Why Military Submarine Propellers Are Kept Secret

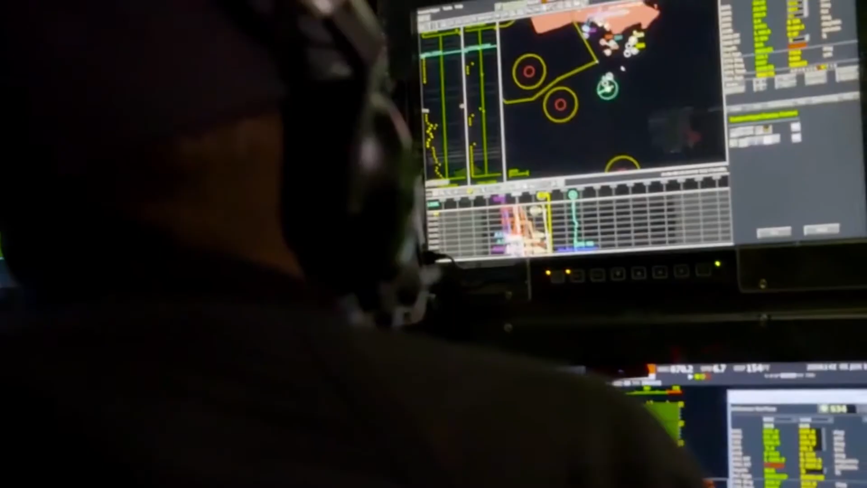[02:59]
it can calculate the output frequency along with the engine type and RPM.
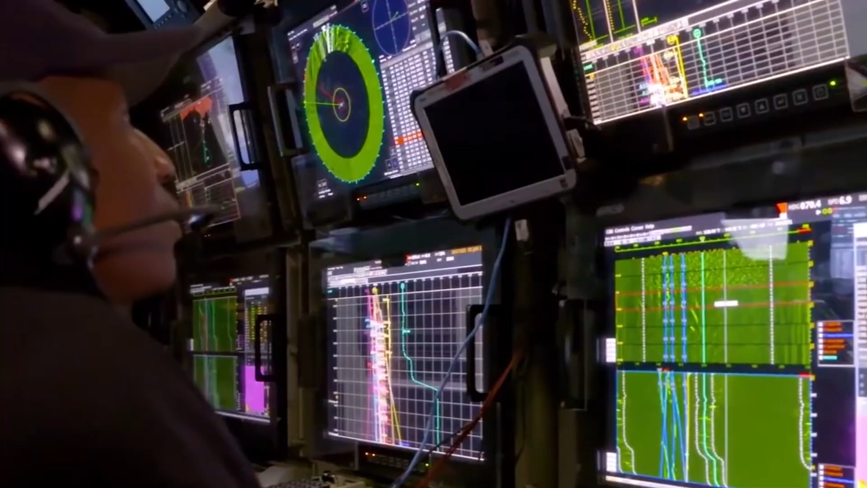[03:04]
This leads to the enemy fine-tuning its